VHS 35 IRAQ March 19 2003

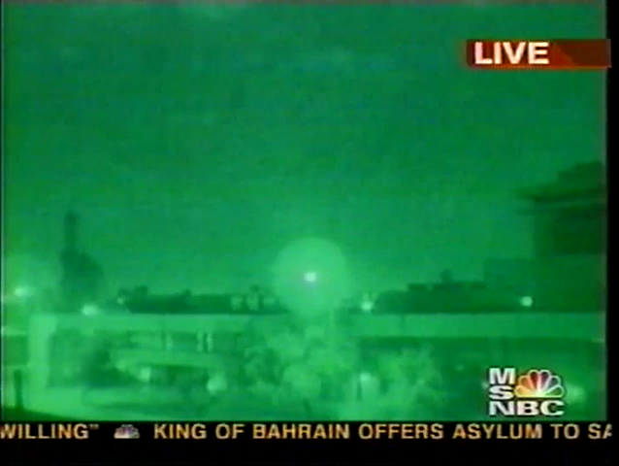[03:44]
The lights of the city are still on. Other than that, no activity. But it really gets a sense here of an impending attack. All right, let's go to NBC's Jim Miklashevsky, who's at the Pentagon tonight. We're going to keep that picture of Baghdad live up for you about an hour before dawn there. Jim Miklashevsky at the Pentagon, what can you tell us? Well, Tom, earlier this evening, U.S. sources told NBC News that it appeared that as many as a dozen B-52s had taken off from England.
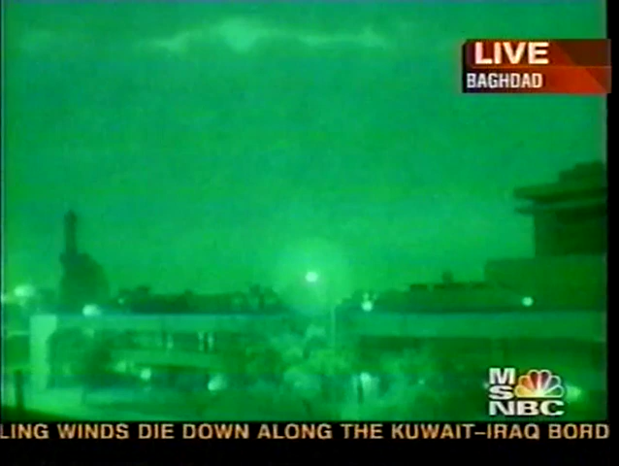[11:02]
Mainly, this fire is on the southern part of the city, nothing in the center of the city yet, but the southern extremities of the city, much fire here. I see some reflected light as well that looks like it could be some kind of ordinance exploding on the ground, as well as the AAA fire that you're talking about. Are you seeing any of that, Peter? I'm not getting a very good signal from good audio from you, Tom, if you're listening to me,